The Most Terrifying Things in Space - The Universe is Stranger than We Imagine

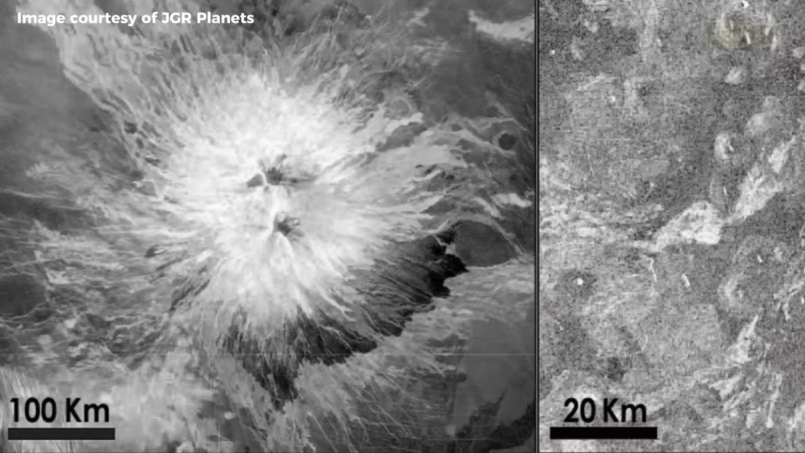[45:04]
Radar broke through Venus' thick clouds and showed volcanic formations all over the planet. These formations look a lot like the shield volcanoes on Earth.
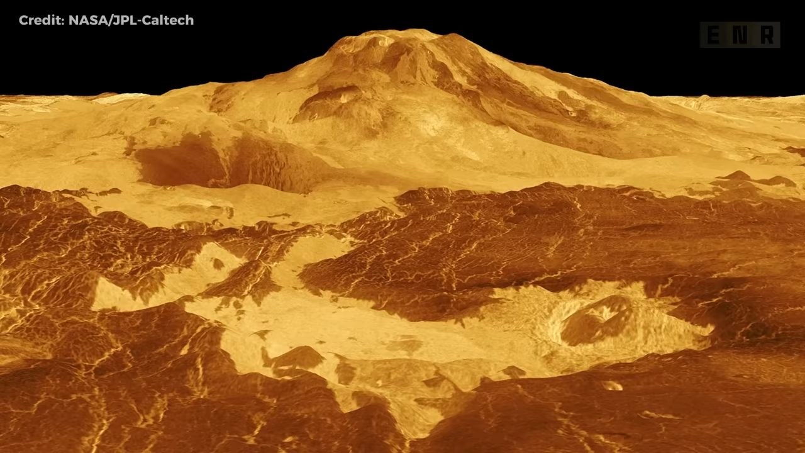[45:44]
The radar images of Venus were identical to those of Hawaii's shield volcanoes.
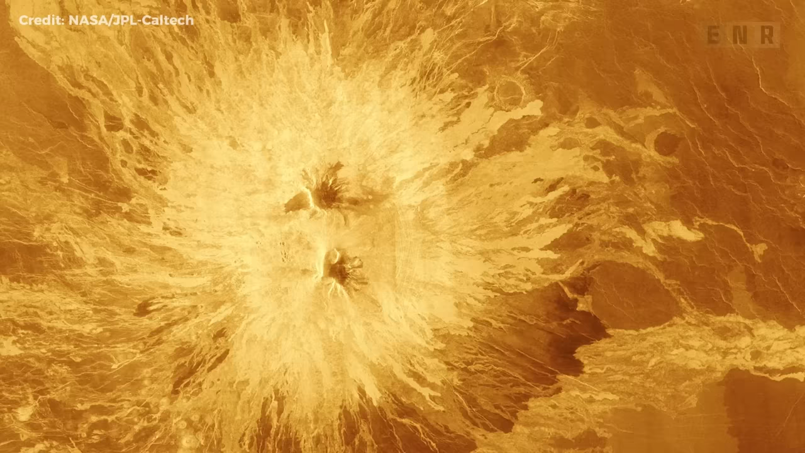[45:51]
In the past, Venus was home to volcanoes. We were astounded to see a picture of Venus for the first time. We discovered a cratered, volcanic surface.
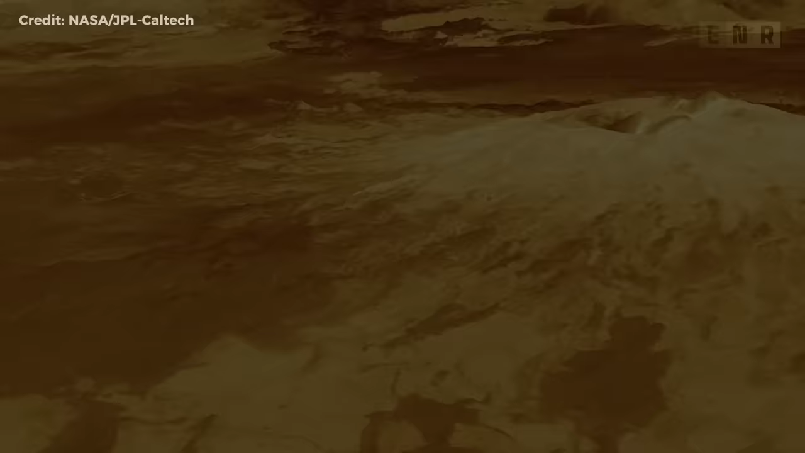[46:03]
There are at least 1,000 large volcanoes and possibly tens or hundreds of thousands of lesser ones.
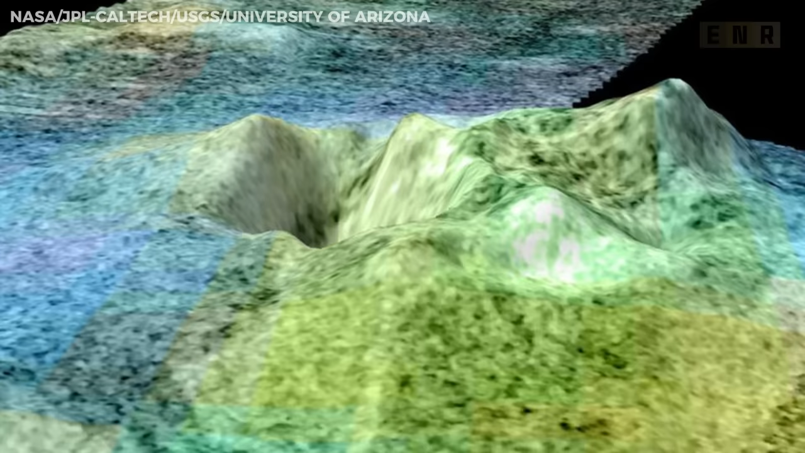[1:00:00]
Scientists believe the green areas may be volcanic, possibly plains of lava ejected from Titan's interior.